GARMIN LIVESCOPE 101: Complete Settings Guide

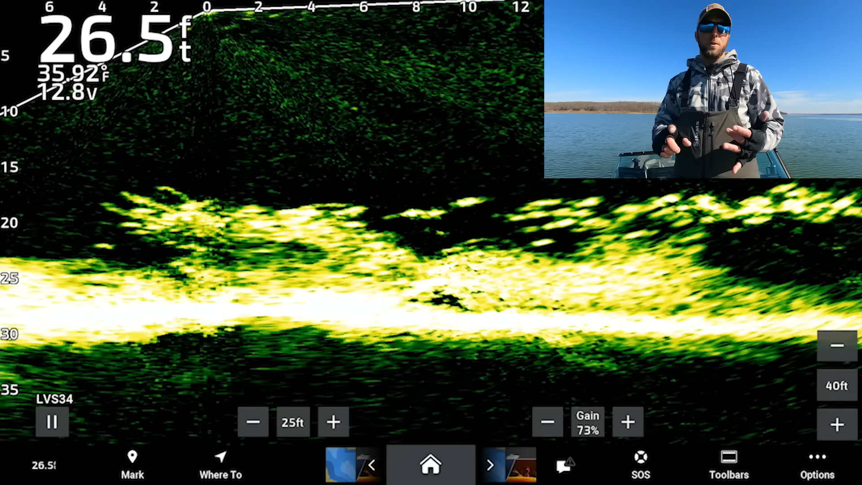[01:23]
On screen: depth 26.5 ft
so I thought it'd be a good opportunity to do this video give a little bit of a refresher course on live scope if you guys are new to the channel please go check out my Garmin live scope playlist I've done tons and tons of tutorials from down imaging side imaging getting to know your units a little bit better but today we're just gonna focus on live scope
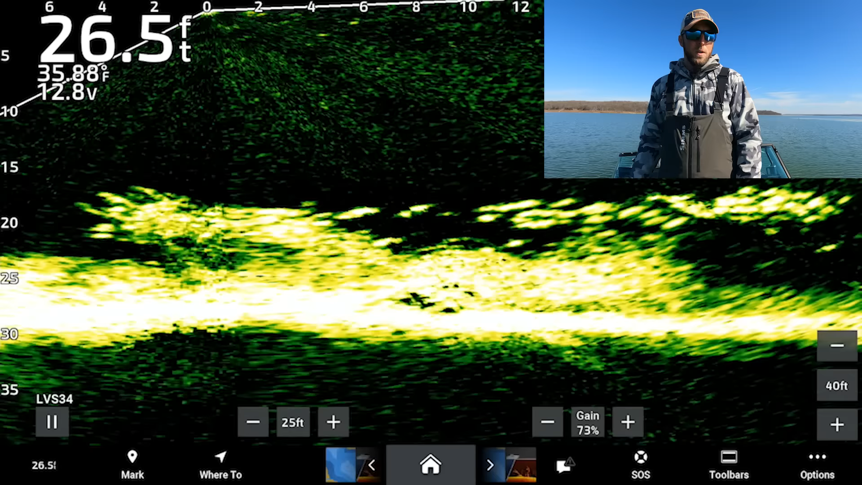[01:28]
On screen: depth 26.5 ft
so right now I'm gonna hit the options button we're gonna go to sonar setup installation and then restore sonar default so as good as my screen looks right now it is going to go all the way back to as if you were start powering this unit
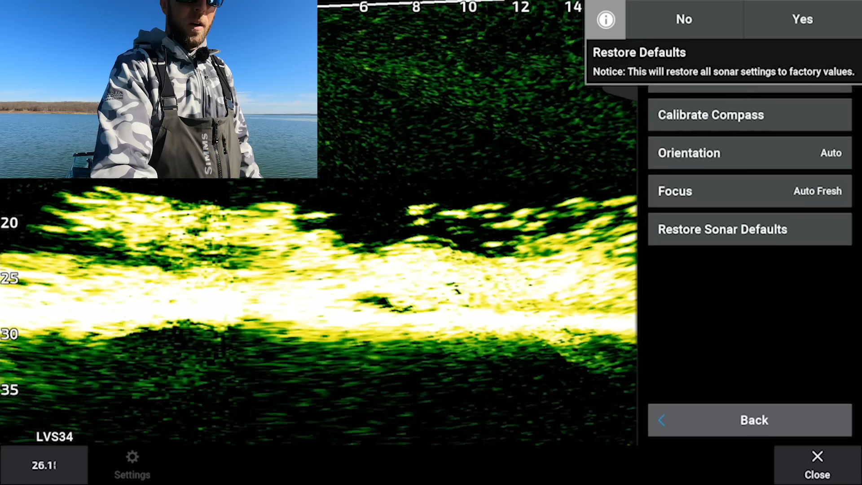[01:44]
on for the very first time so hit yes there
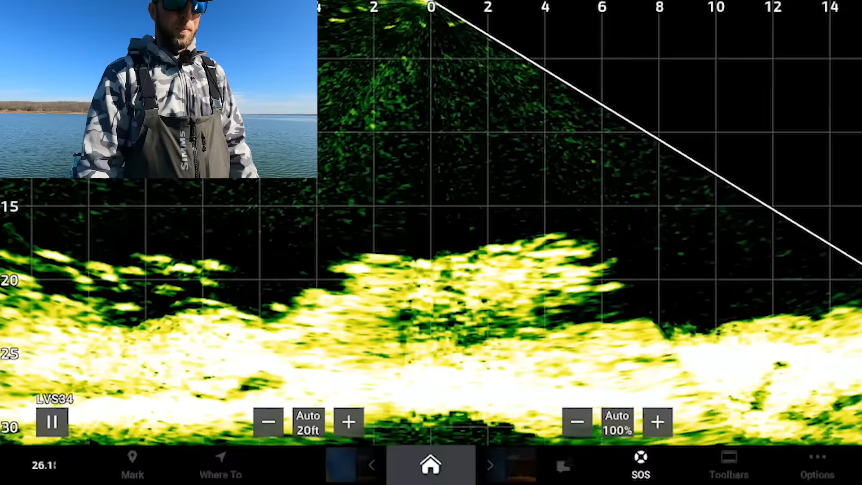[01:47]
it says
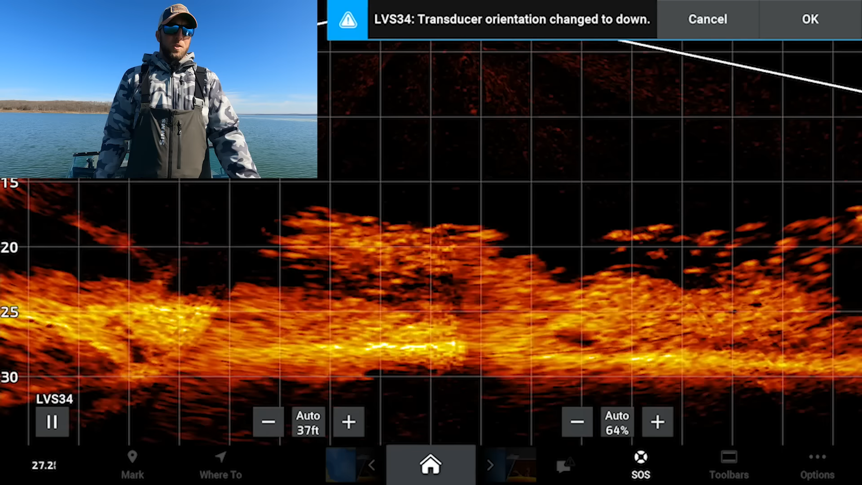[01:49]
it's changed to down but it's gonna auto correct that to forward I always run mine in forward mode
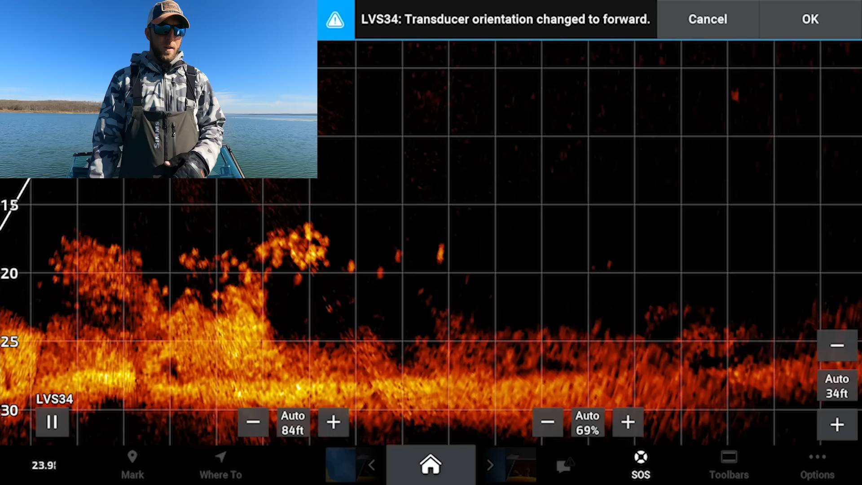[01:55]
everything is on auto right now so I always do recommend not running your graph on auto I mean the auto settings will do you just fine but there's so many little fine points to live scope where you can refine your screen so I guess the first thing that I should mention I am running it like you can see in the bottom left hand corner there I'm running the LVS
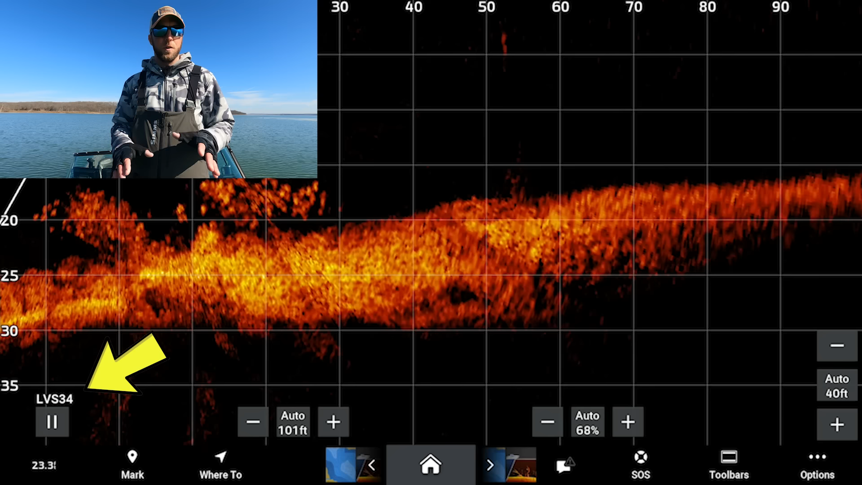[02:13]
34 transducer I've got that transducer on
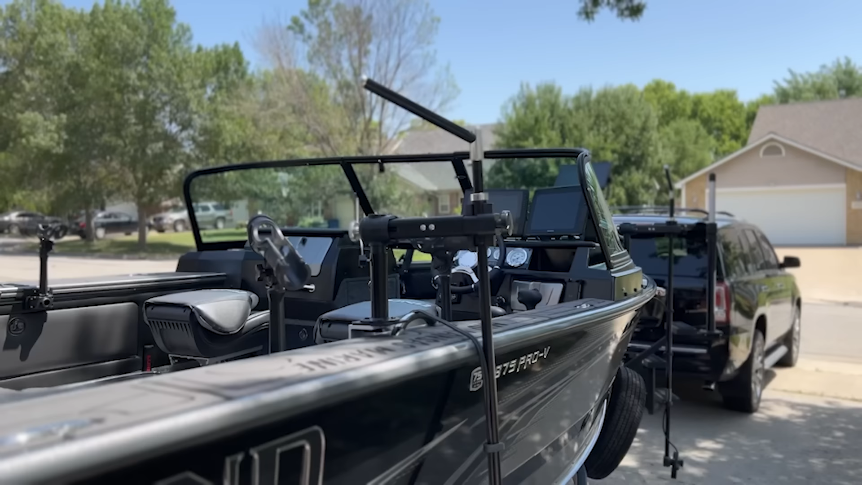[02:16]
a sea light pole mounted independently on the track system on my lund here I run two live scopes I've got one in
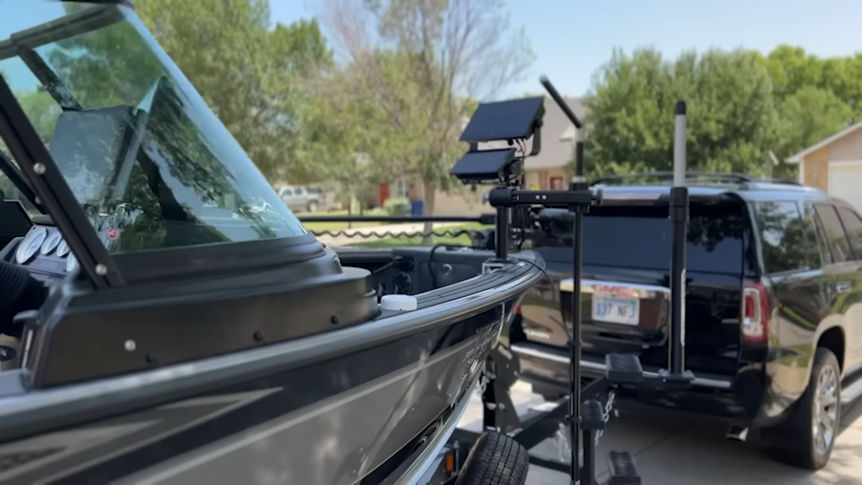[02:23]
the front and one in the back I run the LVS 32 in the back of the boat the 34 is on the front and that's just because I'm a full-time fishing guide it's always nice to have the people on the back of the boat on live scope but the independent
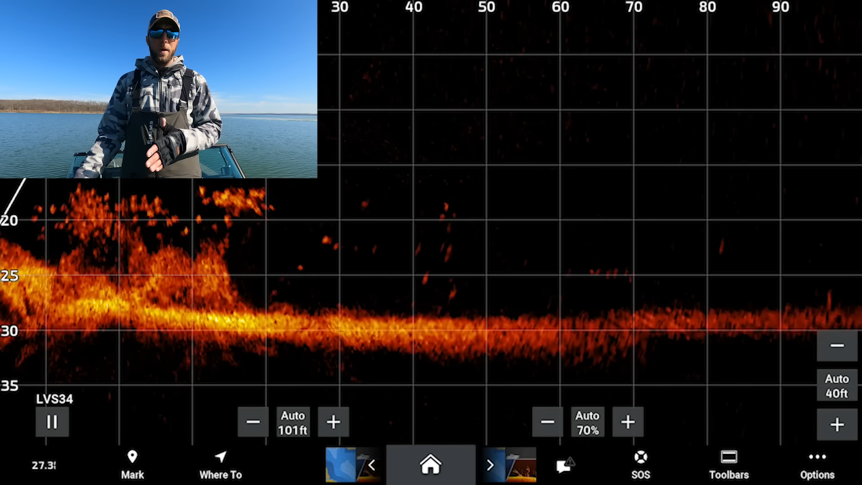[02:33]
pole system works much better for me versus having it
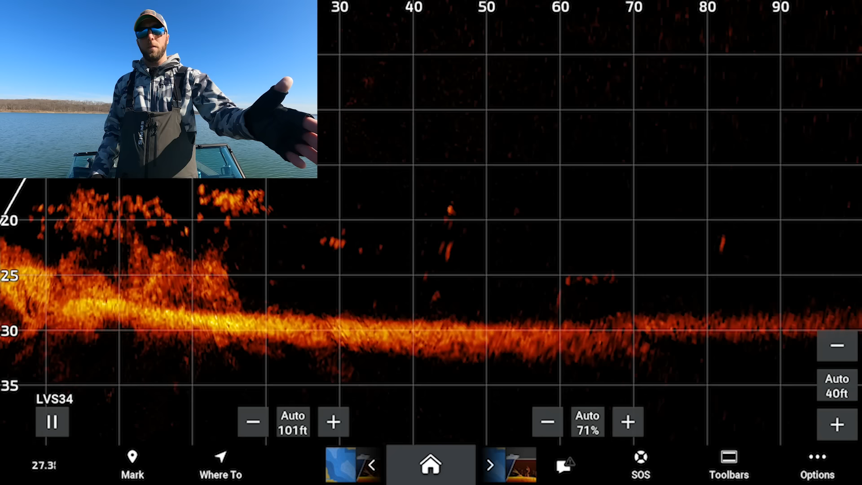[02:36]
on the trolling motor so it's all really gonna come down to how you fish now that we can go back to our screen here the first
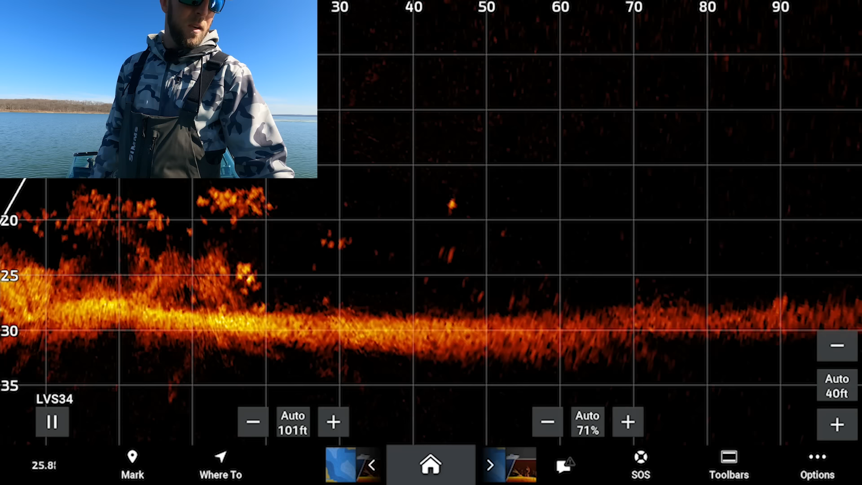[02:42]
thing you'll notice where it says auto on the left side with the plus and minus that's going to be your forward range so you can see as I hit the minus button that's gonna bring things
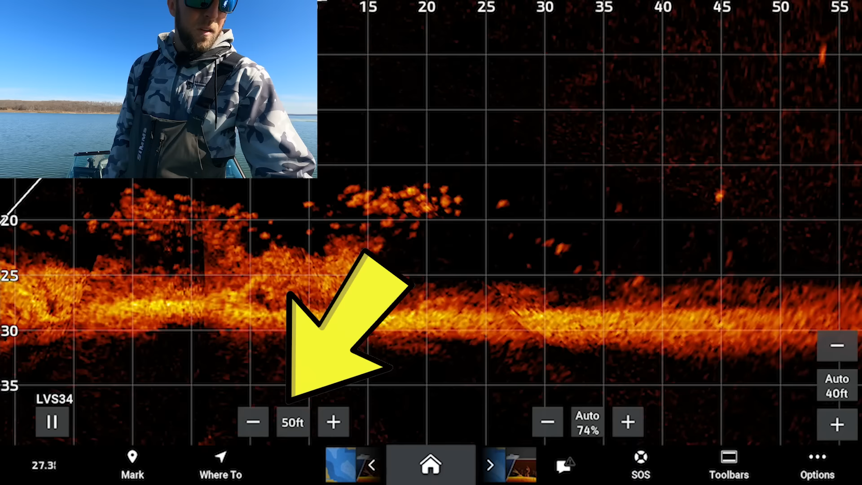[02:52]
into perspective a little bit especially when you're fishing vertical I like to go between 25 and 30 feet when I'm fishing vertical but obviously if I'm casting to fish I want to extend that back out so
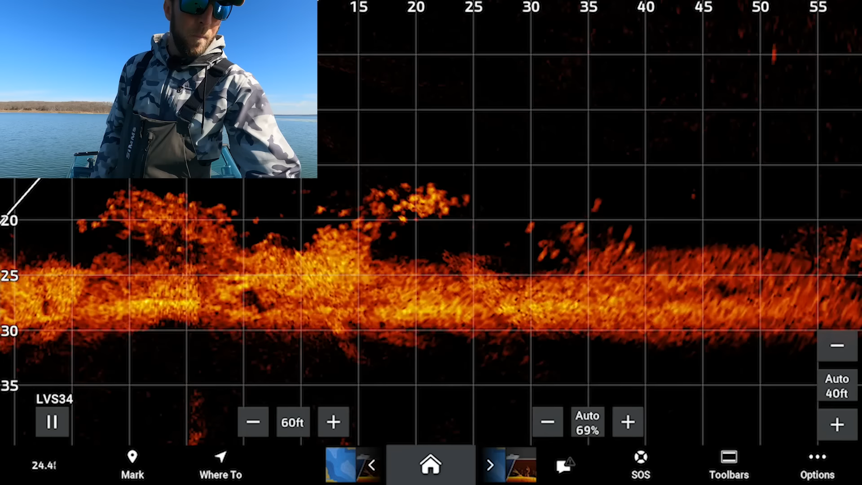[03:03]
I always recommend just manually setting that as well so then we'll go over to the right side of the screen with the other auto and plus and minus button that is your depth range always recommend
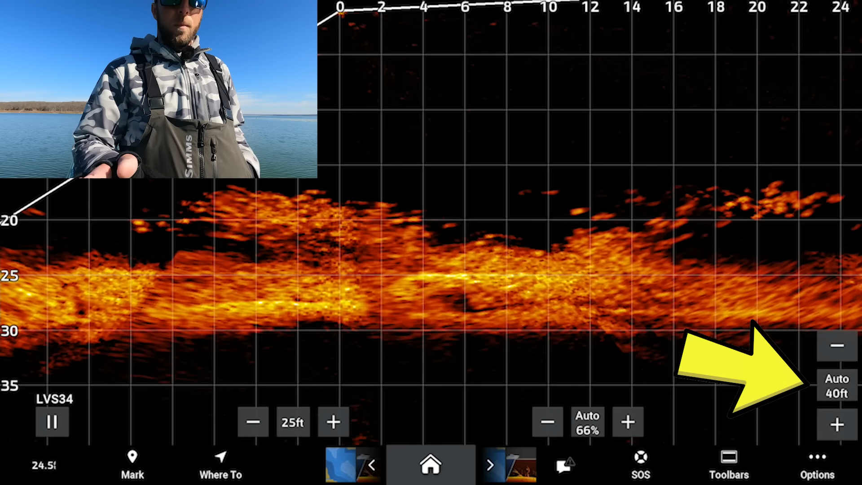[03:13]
setting your depth range about five feet deeper than the depth that you're fishing you want
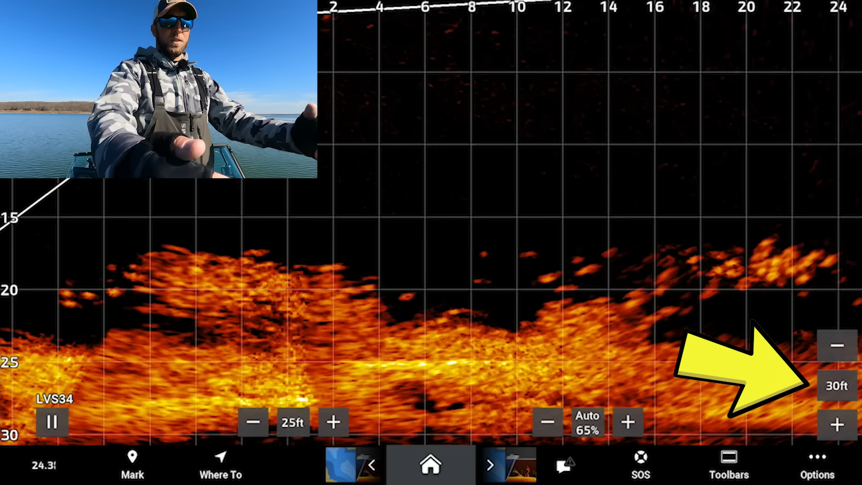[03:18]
to get as much screen real estate as possible so we're sitting at about 26 and a half feet I've got mine set at 35 and that's just because we've got kind of an awkward angle on the channel break here so then your next on-screen control there is your gain where it says auto and you can see that going up and down between
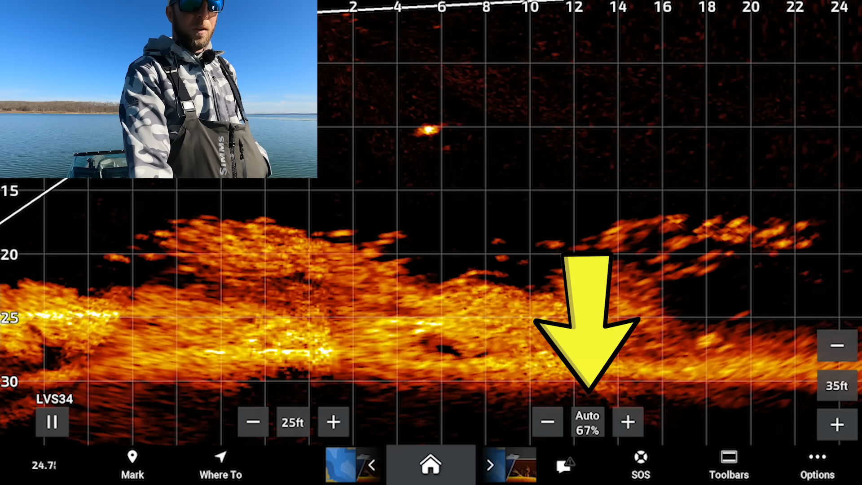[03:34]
68 66 again something I always recommend manually changing so with gain obviously when you bring that up it's going to give you a much hotter picture give you a lot more interference when you bring that down it's going to make things a little bit more clear so I always recommend running your gain depending on water clarity anywhere between 68 and 75 percent we've got high skies today water is pretty clear we've probably got three or four bit foot of visibility
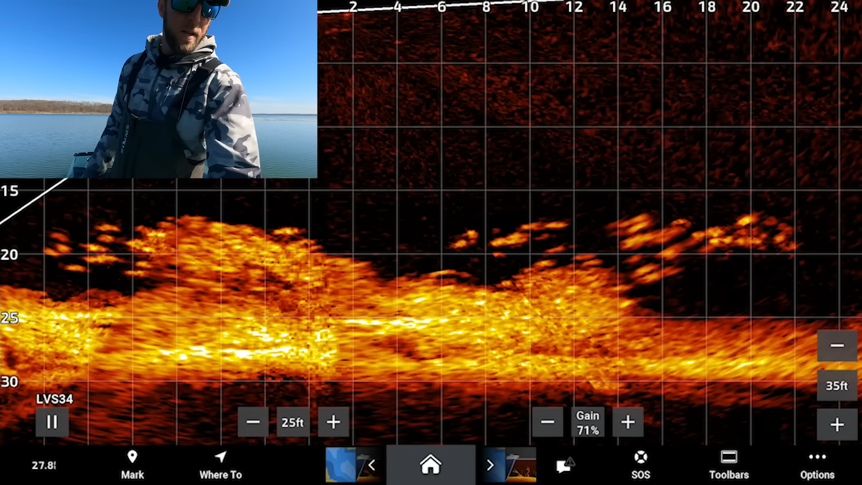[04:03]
so I can crank mine up a little bit but I run my screen a little bit hotter because I want to be able to see everything in the water column I don't want anything filtered out so I'm gonna leave my gain right there at 73 so that pretty much takes care of your on-screen controls the ones that are right at your fingertips now we're gonna delve into the